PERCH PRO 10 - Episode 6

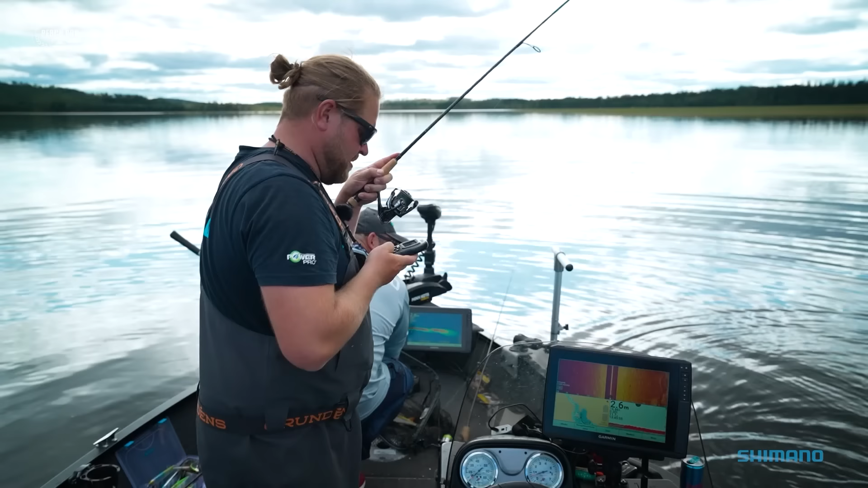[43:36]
We need to go there. Look there. It's top water action. And we both hooked up. Boom!